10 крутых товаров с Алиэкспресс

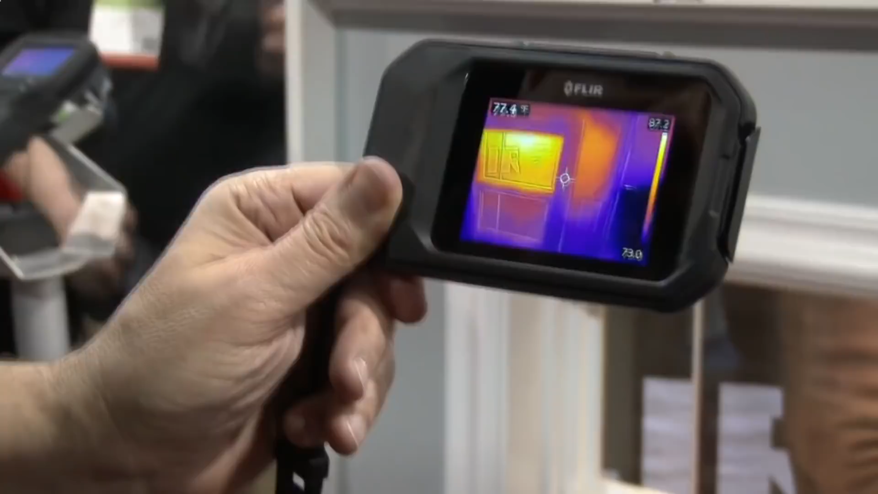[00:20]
Это устройство упрощает проведение диагностики электрооборудования и осмотров зданий благодаря качественному инфракрасному изображению в реальном времени.
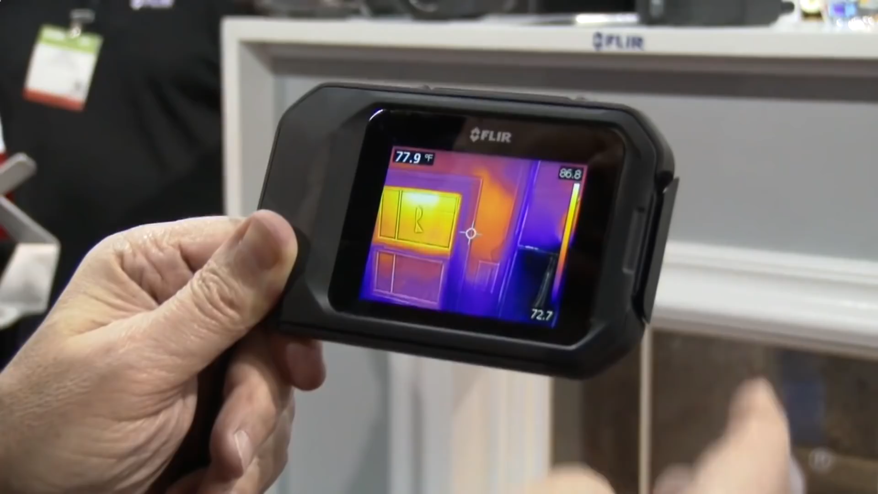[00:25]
On screen: spot 77.9°F
Диапазон измеряемых температур колеблется от минус 10 до плюс 150 градусов Цельсия.
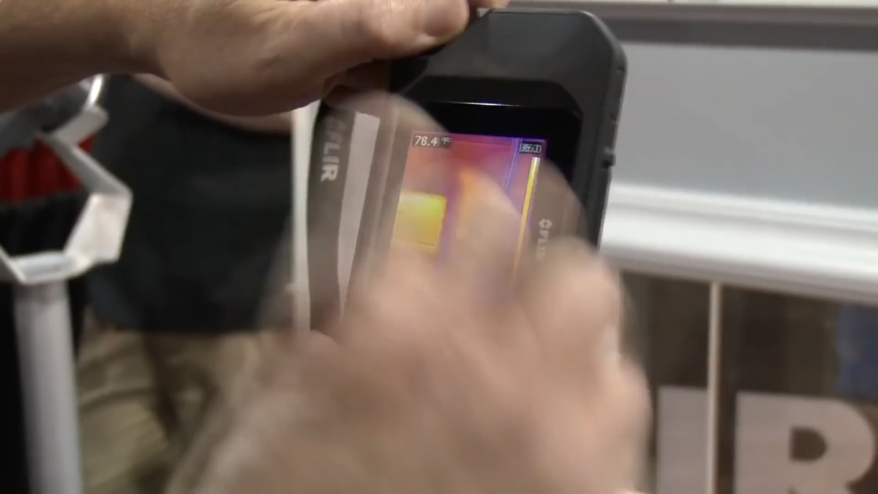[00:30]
Есть функция фото и видеозаписи.
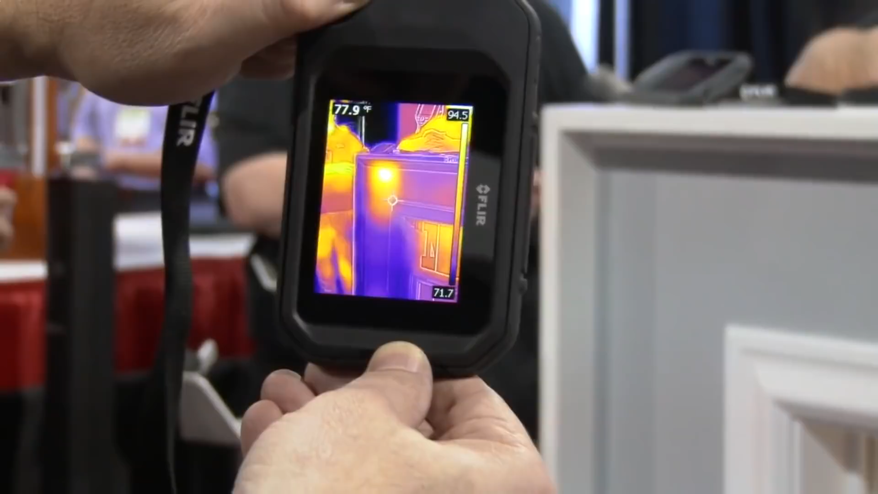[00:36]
Значения температуры выводятся на сенсорный ЖК-дисплей. У прибора имеется меню с множеством настроек.
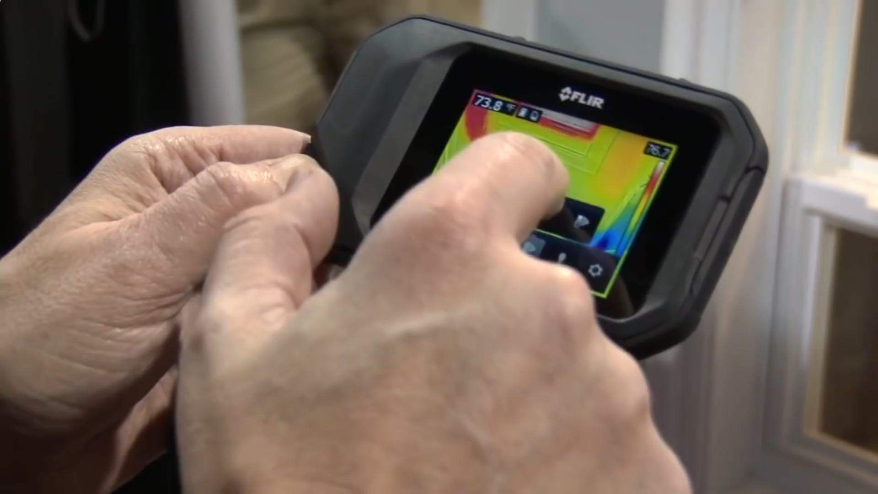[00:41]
Полученные данные можно передавать на компьютер или на смартфон через Wi-Fi или USB-соединение.
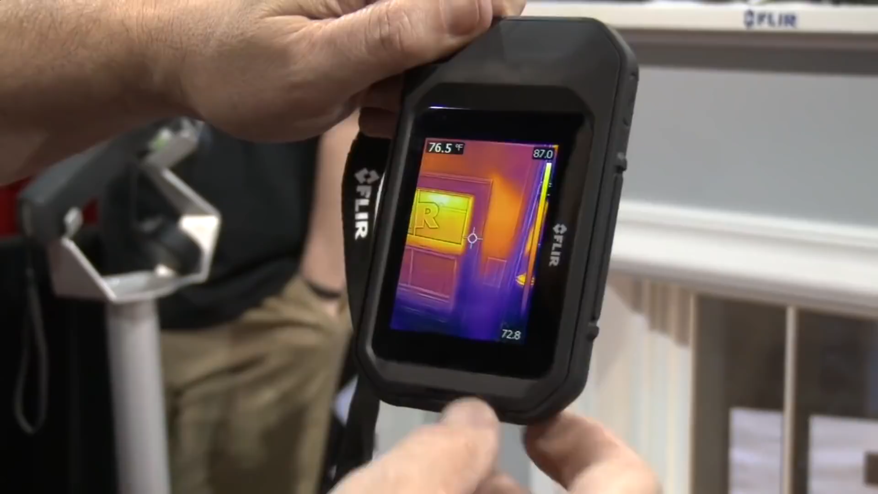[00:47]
Энергоснабжение обеспечено литий-ионной аккумуляторной батареей с напряжением 3,7 Вольта и временем постоянного функционирования до 2 часов.
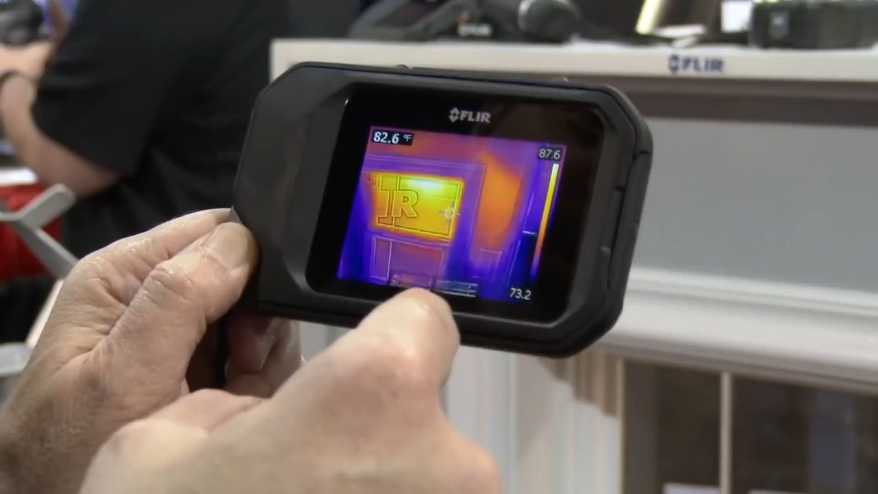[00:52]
On screen: spot 82.6°F
Конечно, цена этого устройства не очень низкая, колеблются в пределах от 35 до 50 тысяч рублей.